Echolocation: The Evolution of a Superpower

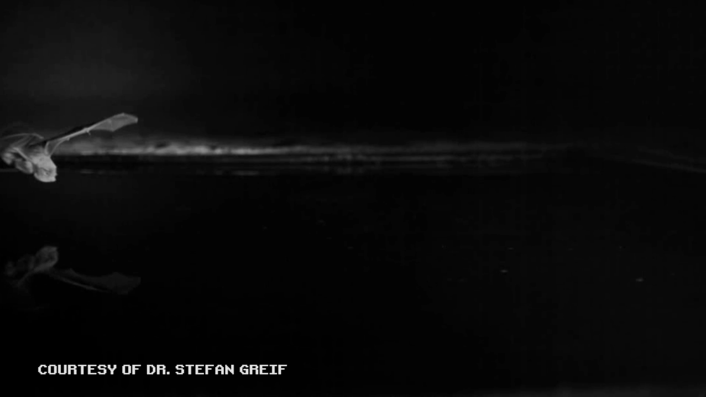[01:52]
The best natural sonar belongs to bats, who use it to catch prey as small as a moth.